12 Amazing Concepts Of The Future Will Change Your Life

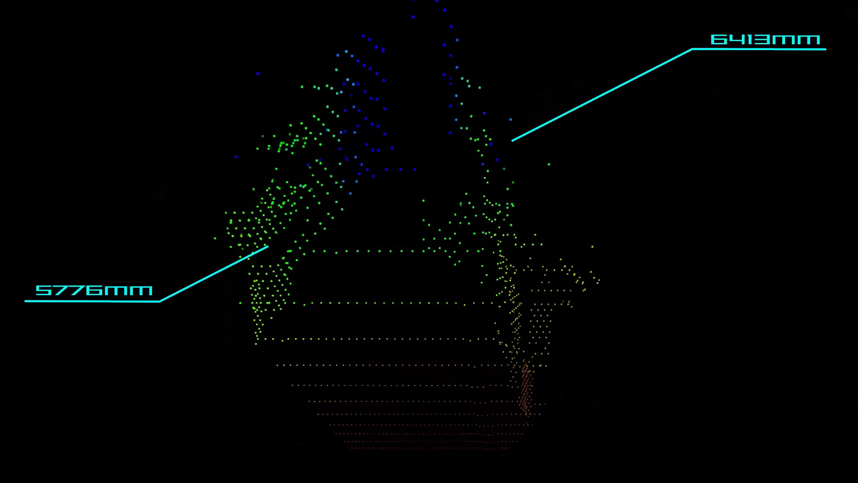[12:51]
Launching in spring 2026, Sony's ASDT1 is set to redefine spatial awareness in the smallest of devices.